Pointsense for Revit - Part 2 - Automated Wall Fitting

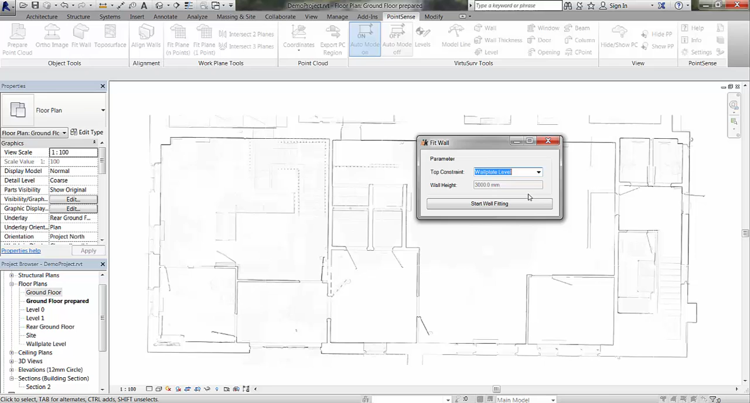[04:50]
I'm then going to select a point at the start and the end of the wall of a uniform thickness, and I will be presented with the fit wall selection screen.
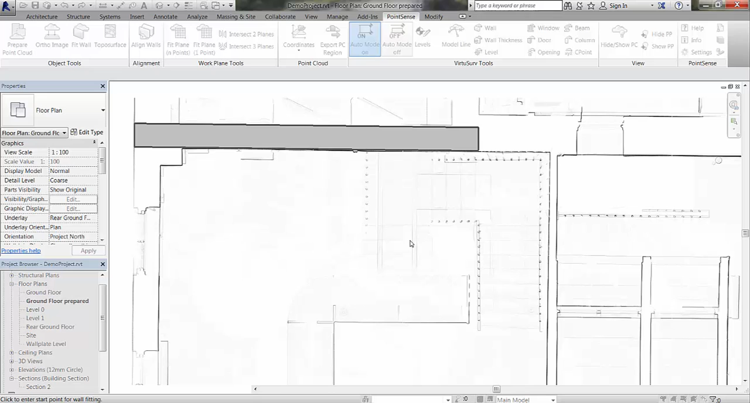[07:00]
What this will do is, it will add the extra 300mm in to the wall construction type, and give us a new wall type, with a suffix of the actual detected measurement.
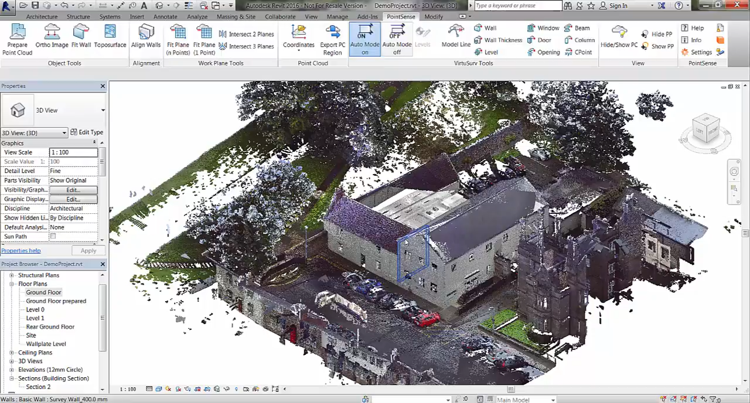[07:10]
So, if we select that there, you can see on the left hand side, we have basic wall, survey, underscore 400mm.
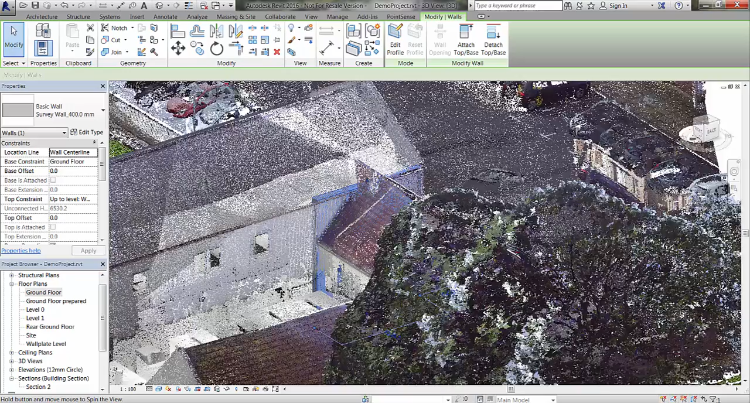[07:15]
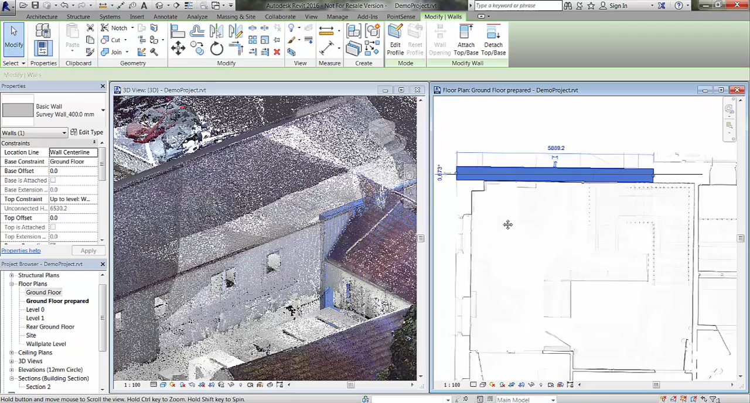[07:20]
So, if I just open up the 3D view and the plan view now, so you can see this.
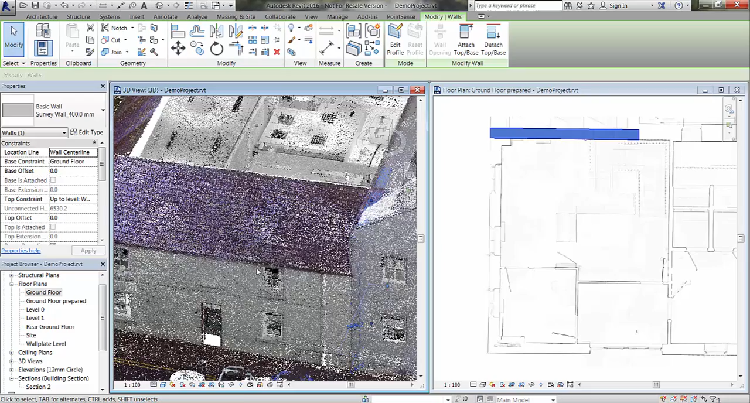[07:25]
We have the wall inserted into the point cloud, and the top constraint is the wall plate level. OK, so what we can do now is, we can go back and run that start wall fitting command again, select two points, and generate another wall thickness.
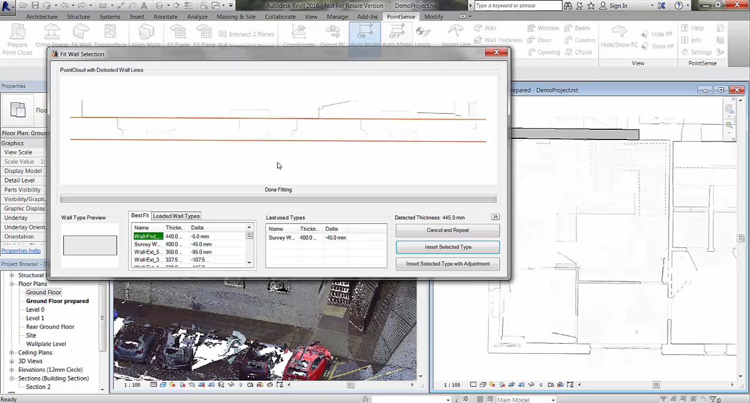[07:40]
Now, this time, we can actually go into our last used types column, select the survey wall again, and insert that selected type with an adjustment again. Now we are using the same wall type, but we are generating a new wall type, with a suffix of the detected thickness. So what we can do now is, we can go around the project, and start to insert these walls very quickly. For the time being, we are not going to worry too much about the actual wall joins, because that will be the next step.
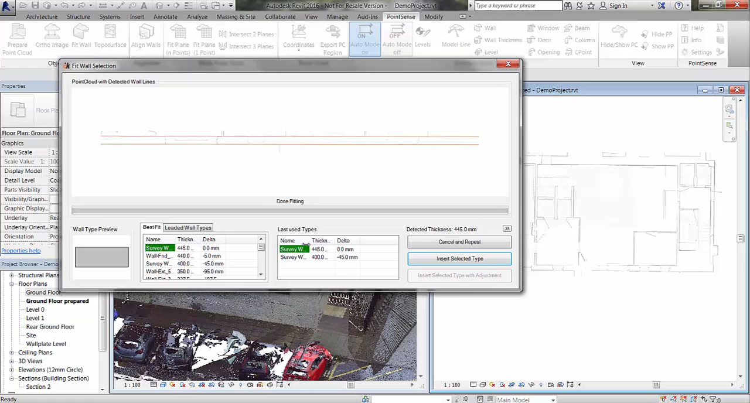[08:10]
So we are using the last used types again, and inserting those selected types with an adjustment if necessary.
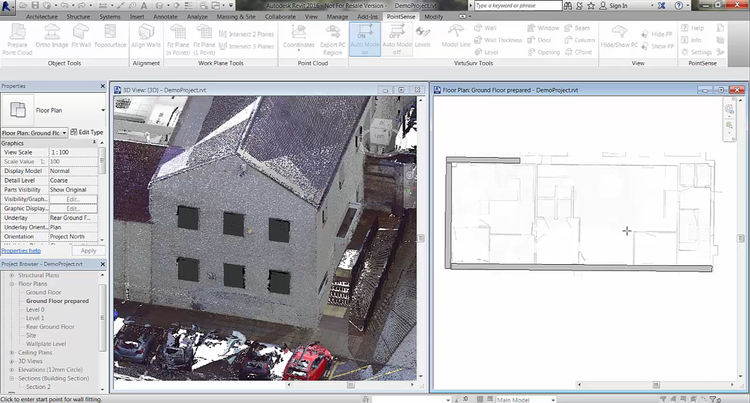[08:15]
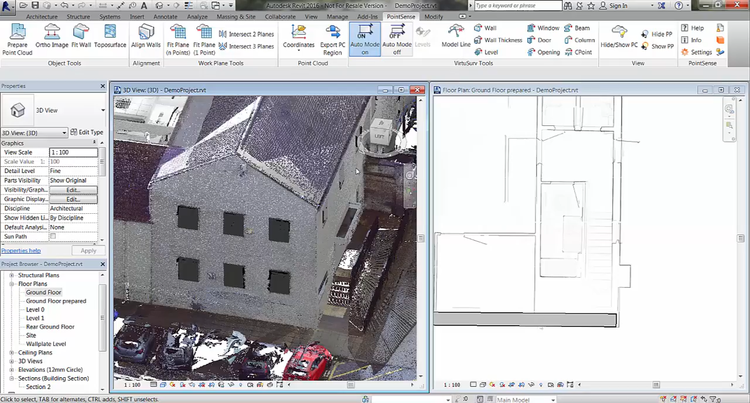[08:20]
So, I am just going to go around now, and have a look at the back of this building,
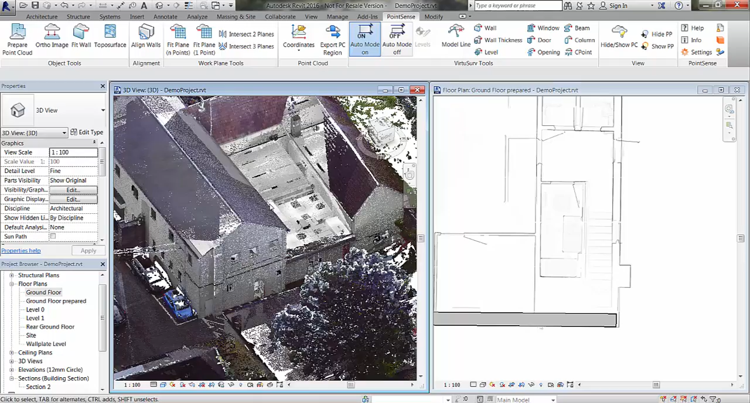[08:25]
and we can locate another wall, and we can fit another wall type here. So, back to the fit wall command, notice, I am just doing the external walls for now, so I am leaving the wall plate level as the top constraint, so we can go and use our survey wall in the last used types, and insert that with an adjustment.
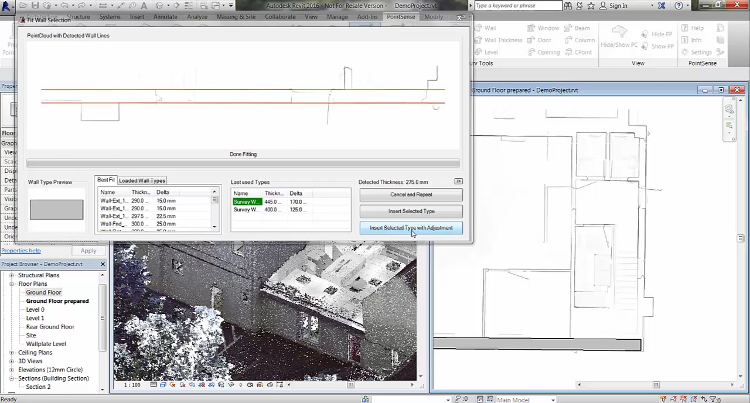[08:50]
So, I am just going to close off the rest of the perimeter walls now. The detected thickness in this instance is 675, however we will use our survey wall, and that will automatically generate.
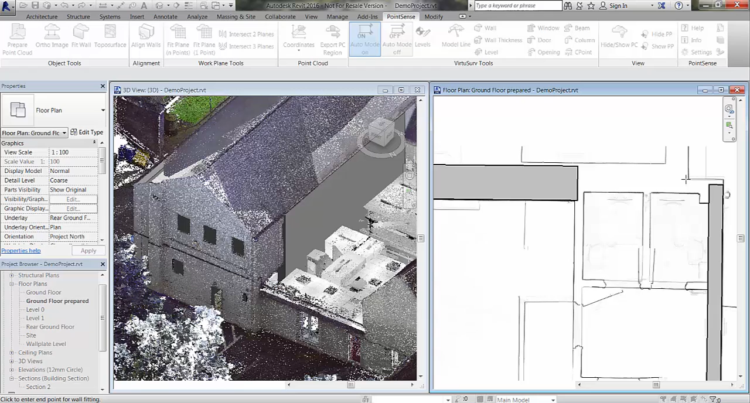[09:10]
We will close off this corner.
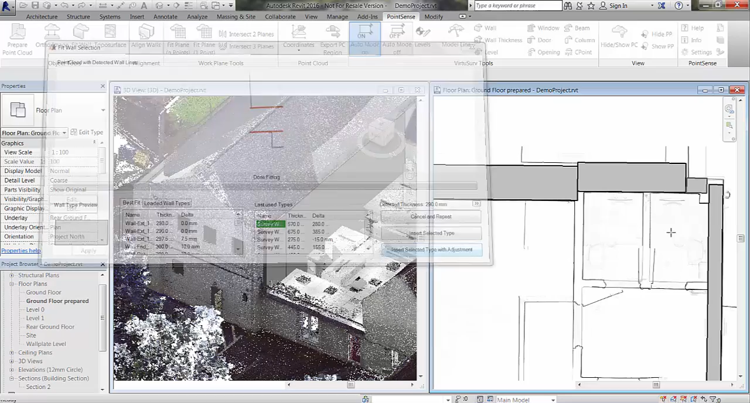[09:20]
We can insert the selected type with an adjustment there, and now we will probably look at some of the internal walls.
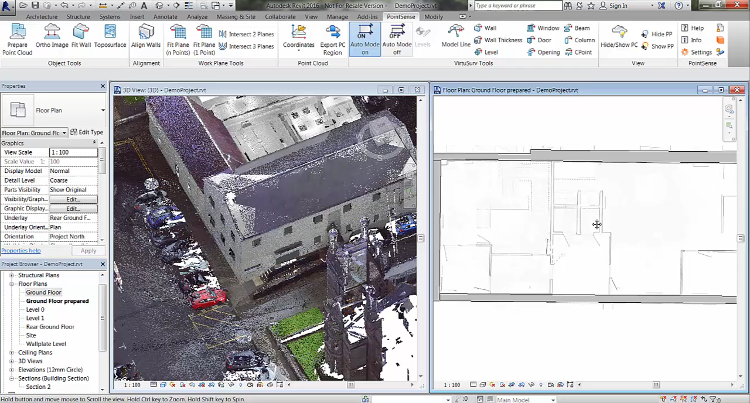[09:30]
If we zoom back out again, close down the 3D view there and just maximise this window. So, what we will have to do now is just create a new level to create a new top constraint. So, if we just cut a section through this building,